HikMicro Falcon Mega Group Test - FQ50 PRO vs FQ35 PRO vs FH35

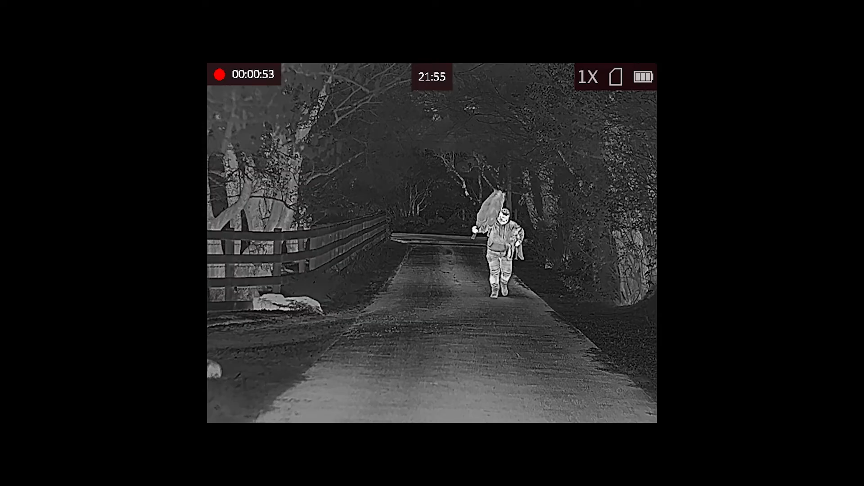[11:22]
now we move on to the falcon fq50 this is our best-selling thermal in the hick micro range it is a 640 by 512 sensor like the fq35 does but it has a much bigger and better lens it's an f 0.9 50 millimeter lens so this is a 2.6 times base magnification again with your eight times digital zoom still sub 20 milli kelvin
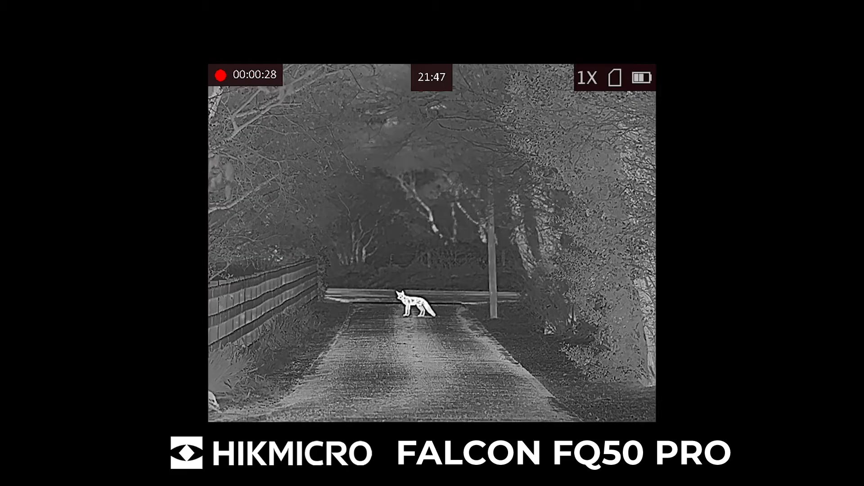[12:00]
but obviously the detection range is now up to 2600 meters whether you see the difference with fq50 is at much longer ranges you can deliver better detail so if you're section d for example a roe deer with fh35 at 300 meters away would be a roe deer shaped object with the fq50 you'll tell if it's a buck or a doe and what species it is as well whether it's a fallow or a roe for example a
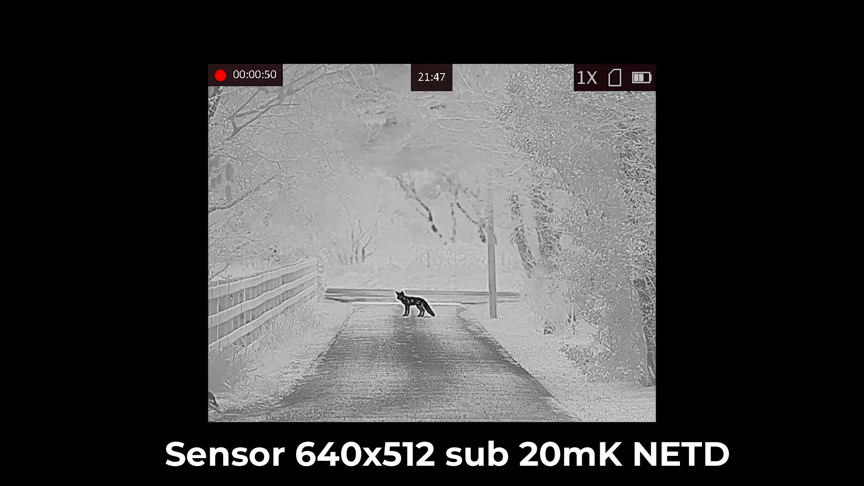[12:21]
lot more detail as well because of the bigger lens you can see a lot more detail particularly at distance you see we're going through the different color palettes here as well again black hot and white hot deliver the best detail with the thermal
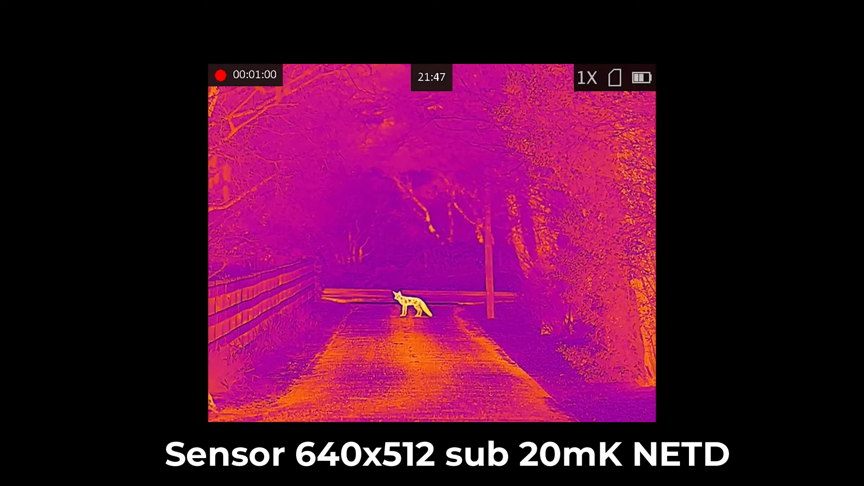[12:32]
but the different color palettes do yellow allow you to pick up things and cover
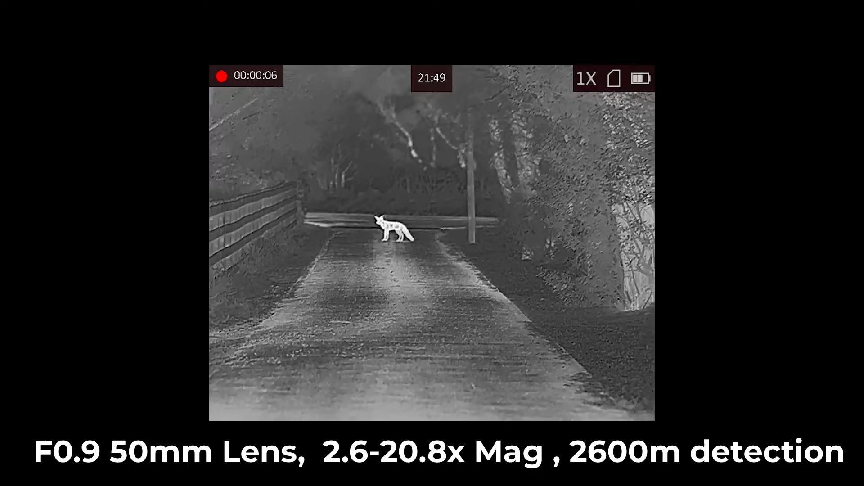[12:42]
as it's a 640 by 512 sensor
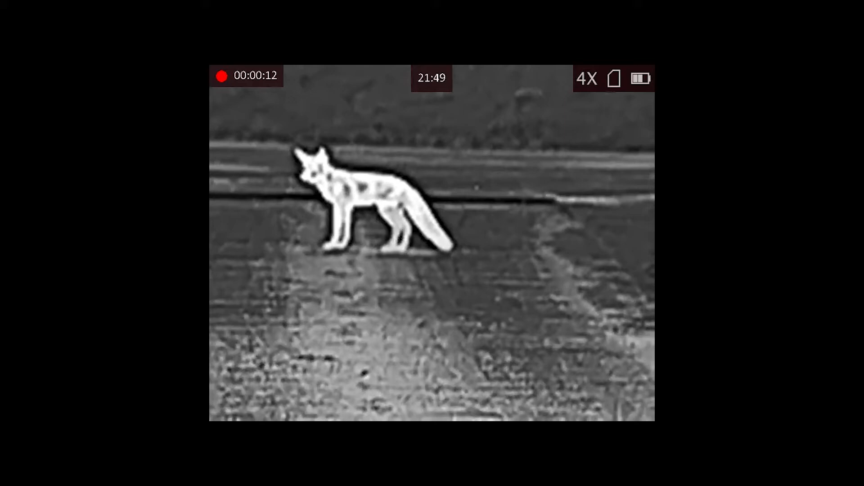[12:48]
you see when you zoom in again you still don't lose anything like the detail you did with fh35 here
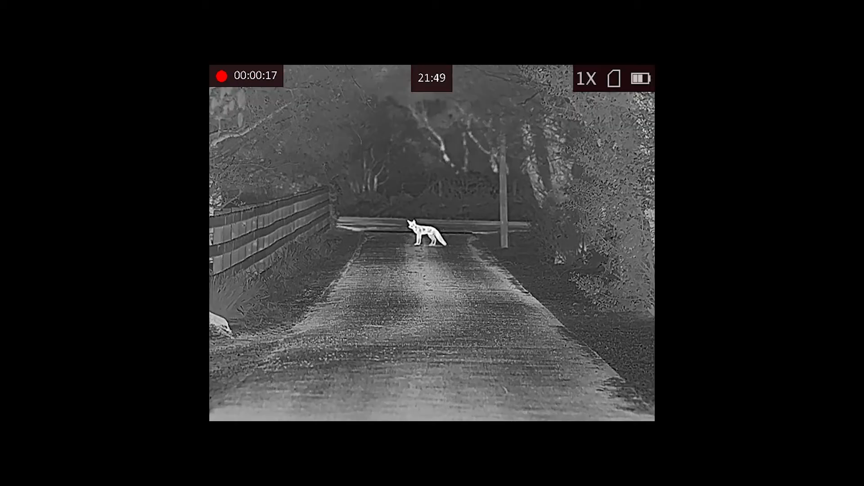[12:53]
we've got chris and dave out in the lane again and you'll be able to see the difference in field of view as well compared to the other unit this is more zoomed in so there's less of a field of view so more suited for over using over longer ranges
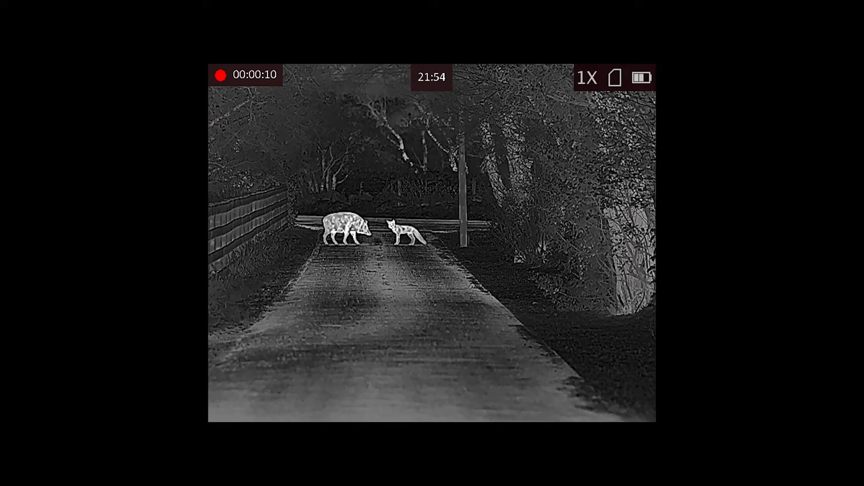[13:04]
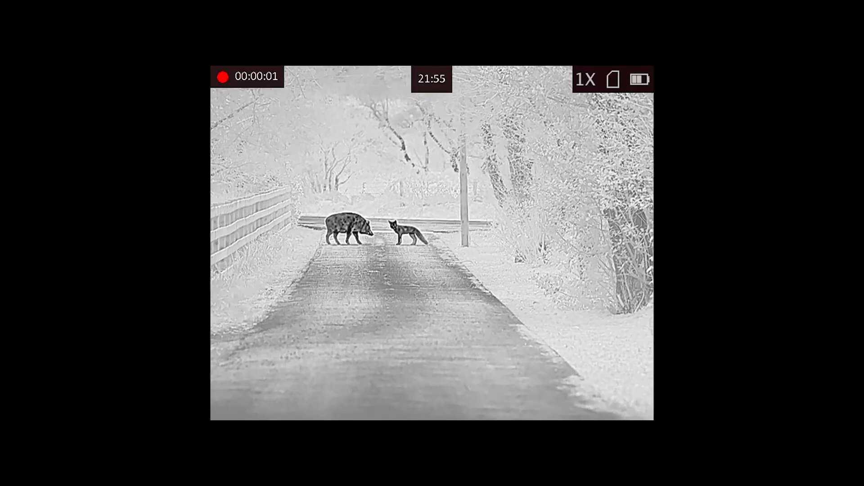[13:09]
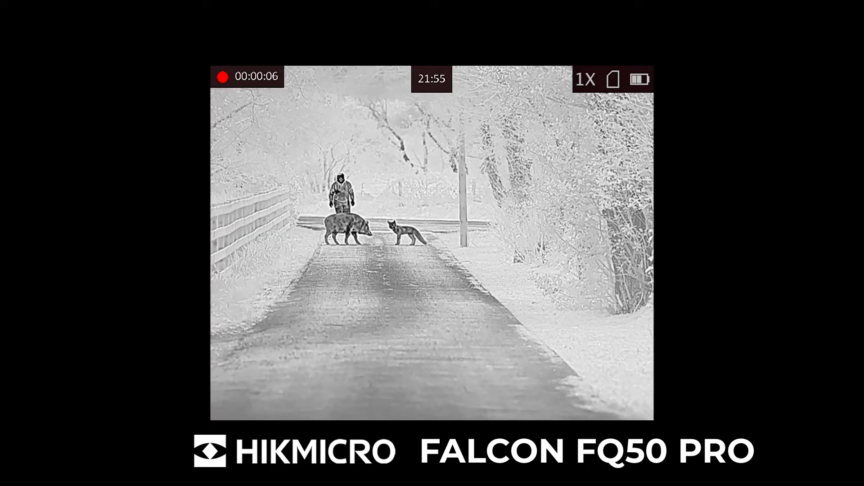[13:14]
here again with the falcon fq50 we can see catho coming up to the boar and the fox you see there's a lot
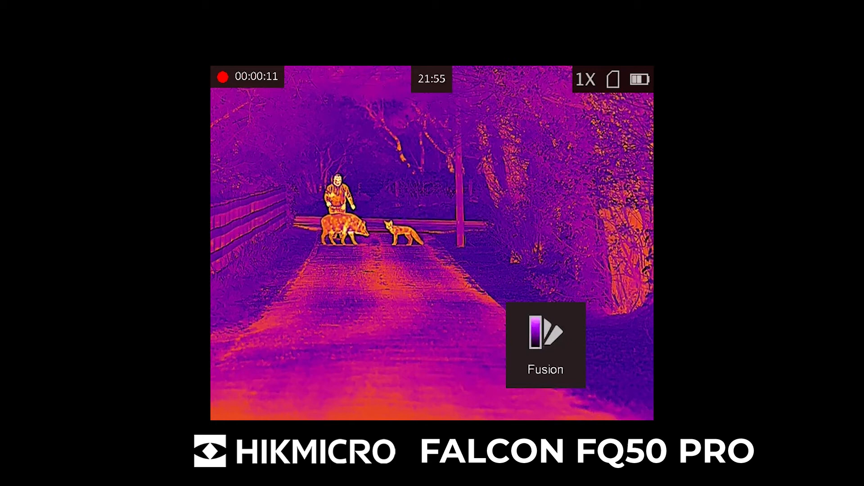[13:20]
more detail in the image here it's obviously a slightly more zoomed in image
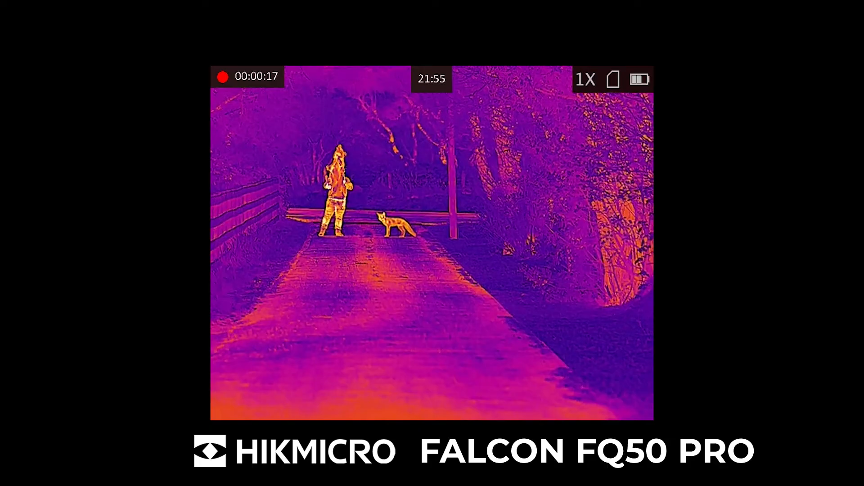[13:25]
compared to the fq35 given it's got a slightly higher magnification and a bigger lens the
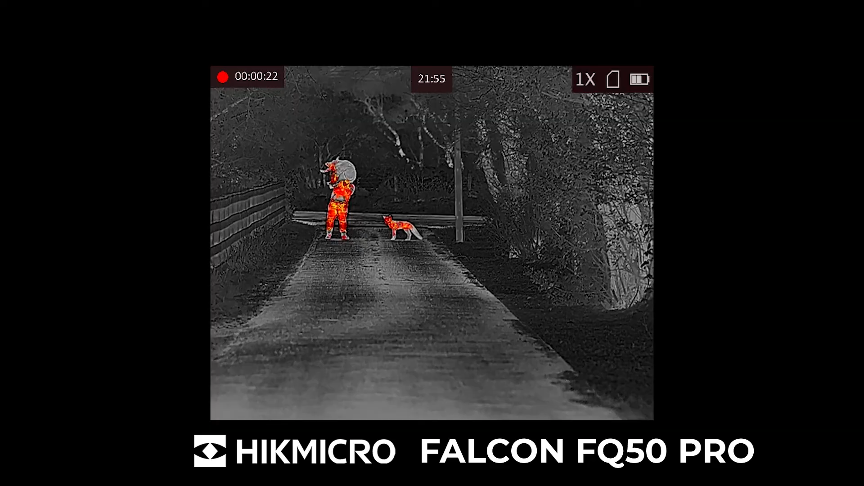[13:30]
detail here is incredible even at this kind of distance you can see a lot of facial detail and catho as he's walking up
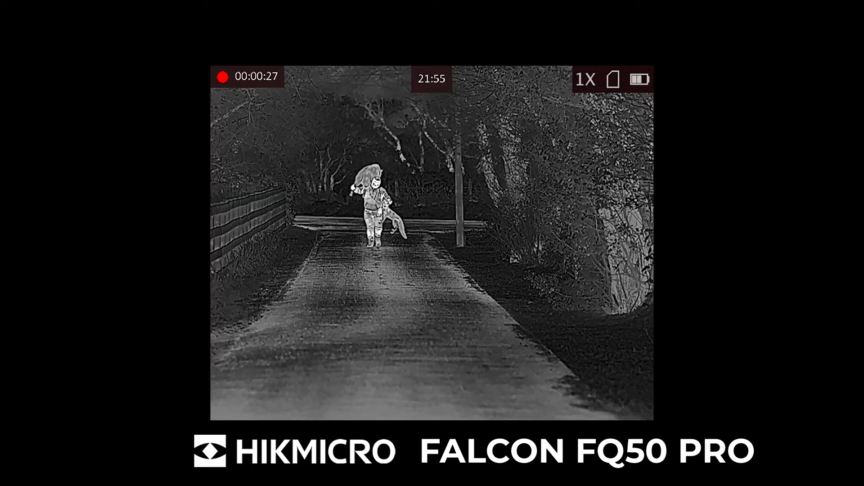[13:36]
so the fq50 definitely giving you much much better detail higher magnification at longer distances
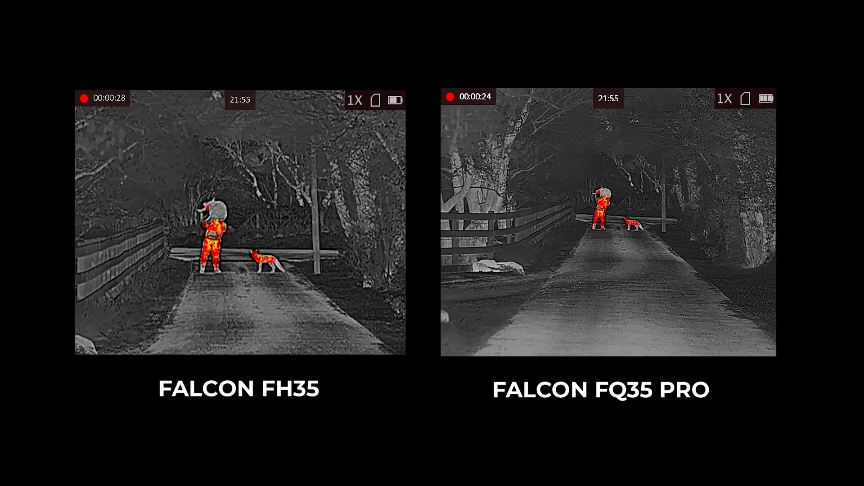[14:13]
here you see the falcon fh35 on the left and the falcon fq35 on the right shows you the difference in field of view and difference in detail so fq35 has a wider field of view
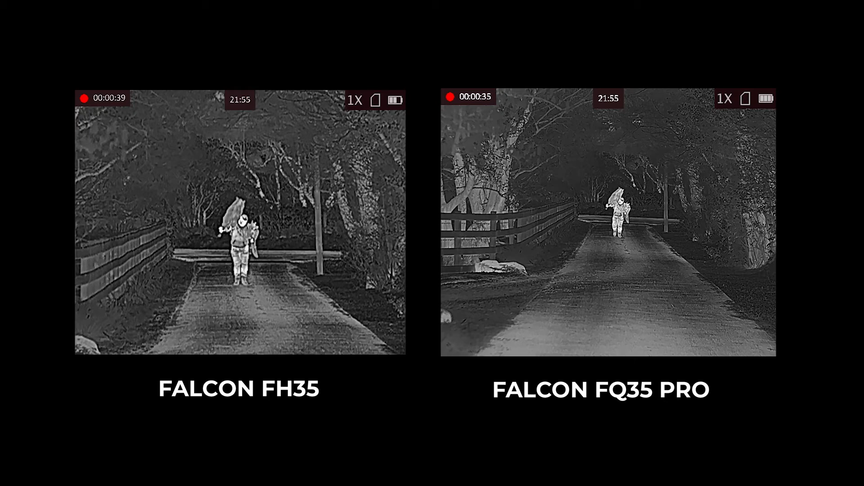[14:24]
fh35 is also a higher base magnification so the fh35 on the left has a 384 by 288 sensor and the fq35 on the right has the
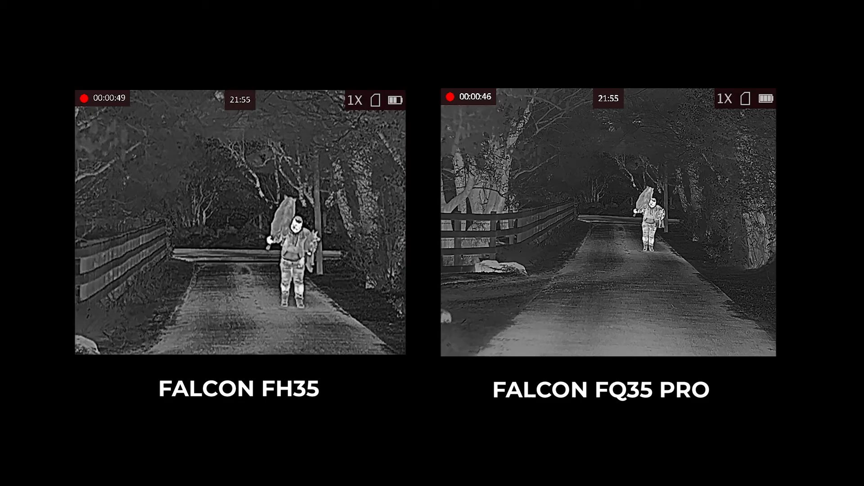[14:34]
640 by 512 sensor so whilst the field of view the fq35 is obviously larger you can zoom in and there's more detail there and it's pixelates less due to the high resolution sensor we then move on to the both the 645 12 units next to each other
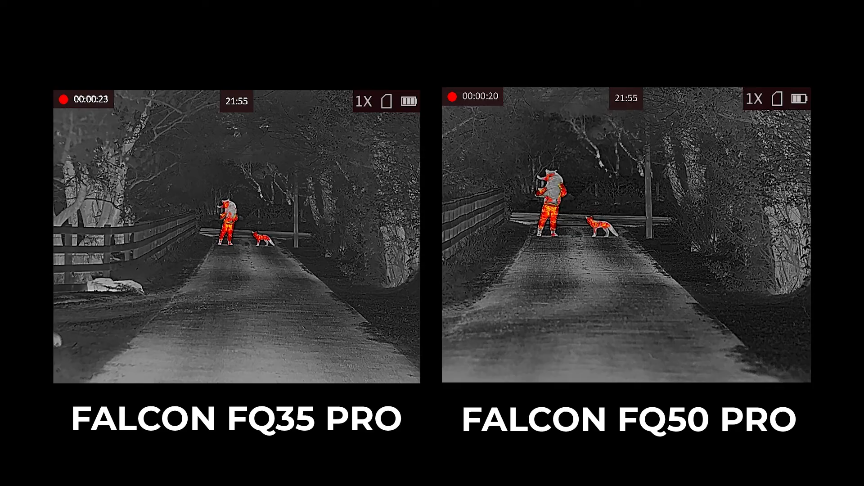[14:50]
so the fq35 you will see on the left with a 1.8 times base mag and the fq50 on the right with the bigger 50 mil lens and the 2.6 times optical base mag again stunning detail on both of these loads of detail in catho and in the core east carrying loads of detail in the background as well you can see the difference in the 645 12 sensor really makes in the performance
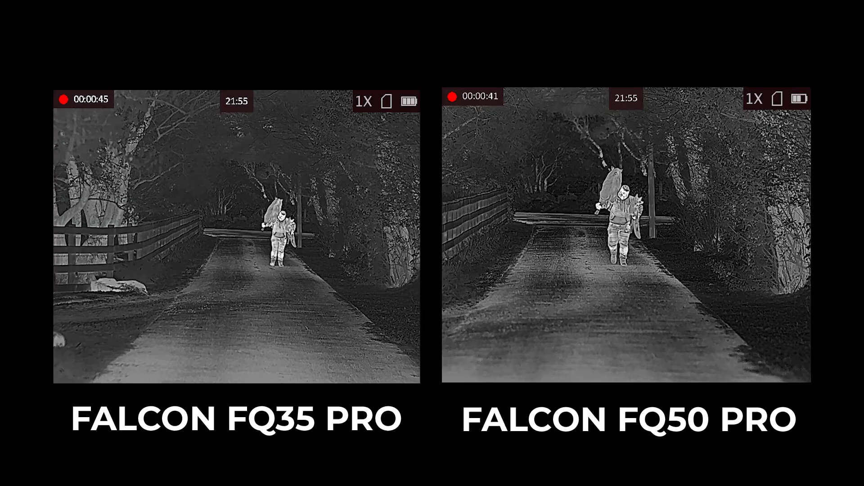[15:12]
really does deliver a higher quality image particularly at longer distance and lastly we have dave the fox out in the lane on the left hand side the 645 12 sub 20 milli kelvin 35 mil lens with a 1.8 times base mag and on the right the falcon fq50 pro 645 12 12